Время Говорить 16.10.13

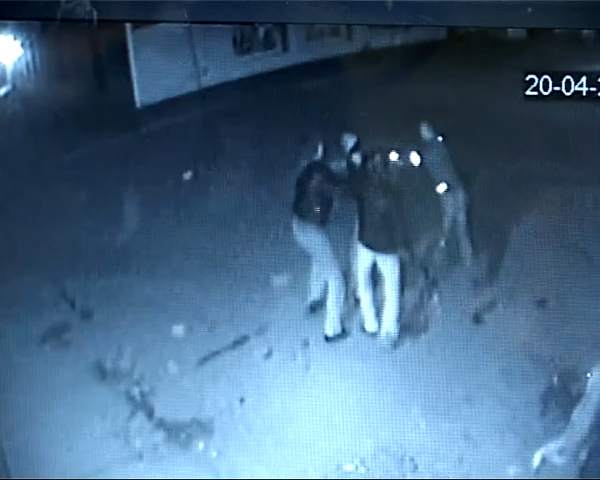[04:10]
Впрочем, по словам местных жителей, в районе Соколовки законность не действует уже давно. Вот видео все с тех же камер видеонаблюдения, установленных на торговом киоске.
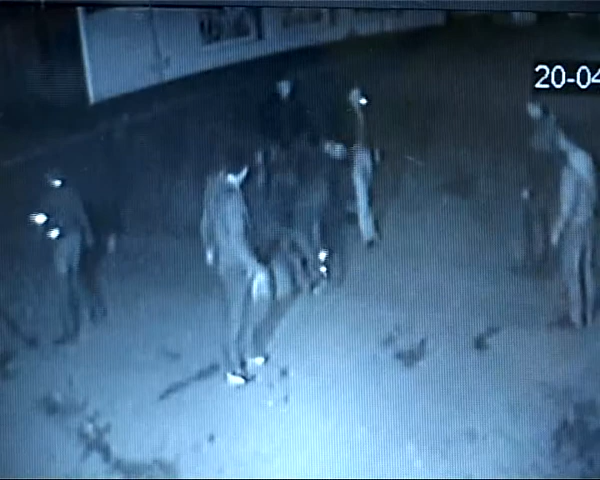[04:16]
Люди говорят, что драки на центральной площади Соколовки происходят чуть ли не ежедневно.
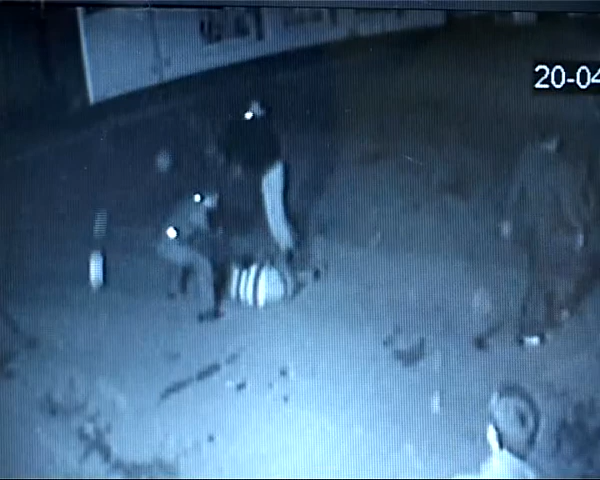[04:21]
Полицейских же патрулей здесь горожане не видели уже давно.